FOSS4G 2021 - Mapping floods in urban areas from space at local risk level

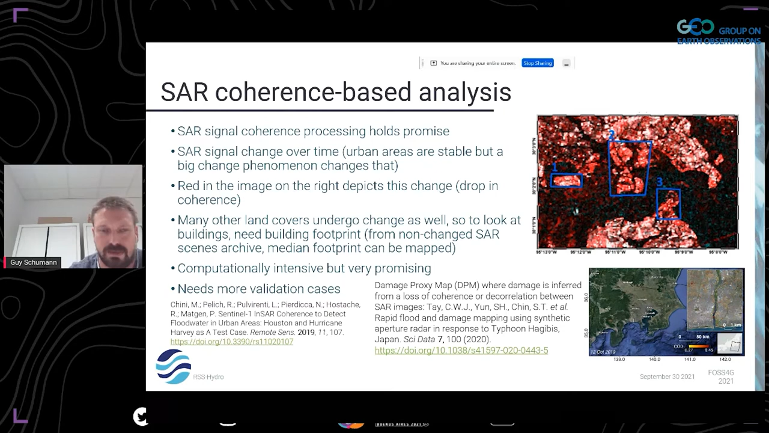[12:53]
And that damage could well be earthquake or flooding. But so, if you know what the event type you look at is, then you basically relate the change to that event type. So, that's it. And now if you say, okay, it's computationally intensive, how do we do it?